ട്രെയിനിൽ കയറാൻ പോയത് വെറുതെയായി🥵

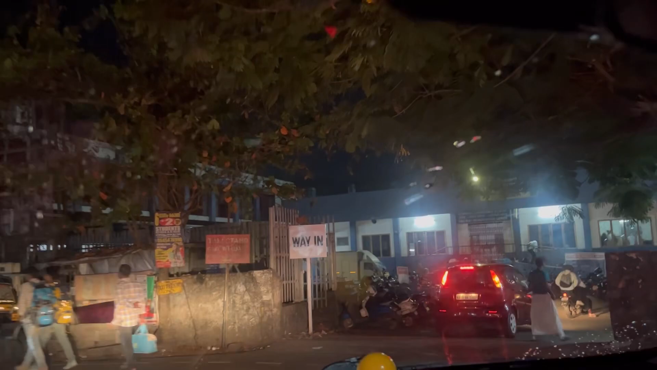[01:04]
ആ റോഡ് രാവും പകലും എല്ലാം ഒരുപോലെ തന്നെയാണല്ലോ, റെയിൽവേ സ്റ്റേഷൻ പിന്നെ എയർപോർട്ട് ഇതൊക്കെ.
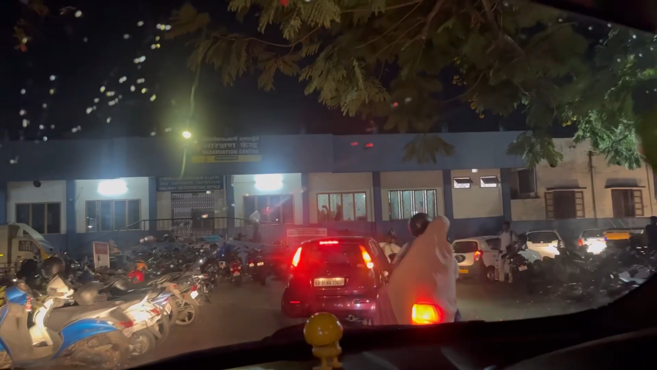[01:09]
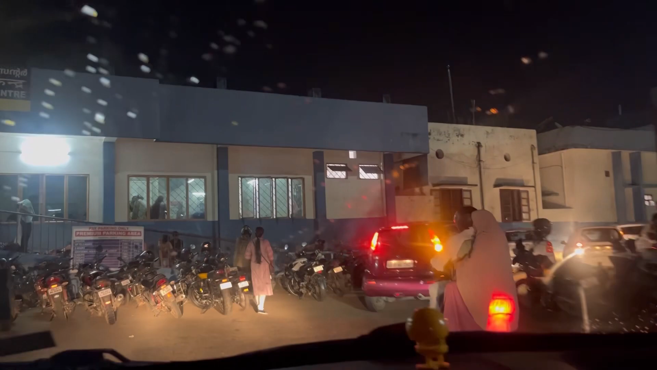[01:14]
അപ്പോൾ ഞങ്ങൾ ആ റെയിൽവേ സ്റ്റേഷൻ്റെ അവിടെ ഇറക്കിയിട്ട് പിന്നെ ആൾ വണ്ടി പാർക്കിങ്ങിലിടാമെന്ന് പറഞ്ഞിട്ട് പോയി.
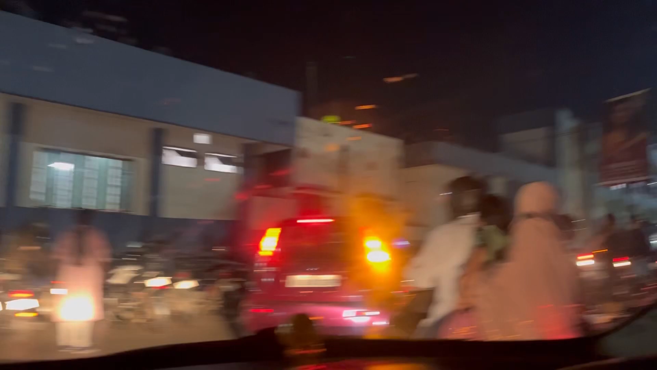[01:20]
അപ്പോൾ അവിടെ നല്ല രാവിലെ തന്നെ നല്ല തിരക്കായിരുന്നു കേട്ടോ, വെളുപ്പിന് പോകുന്ന ട്രെയിനിലൊക്കെ ആളുകളെ കയറാനായിട്ട്.